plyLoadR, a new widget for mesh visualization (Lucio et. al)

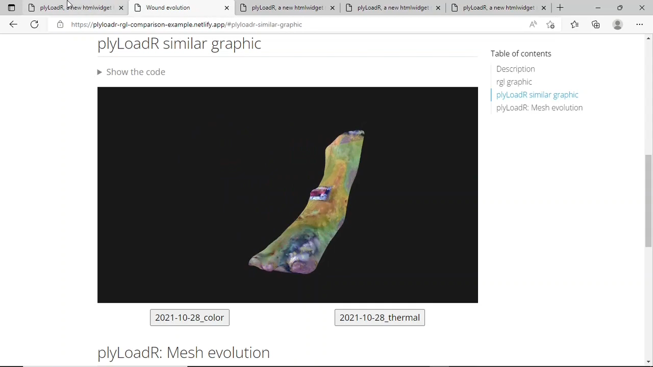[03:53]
Another advantage of the PLAID LOADR package over RGL, is a faster rendering of the scenes.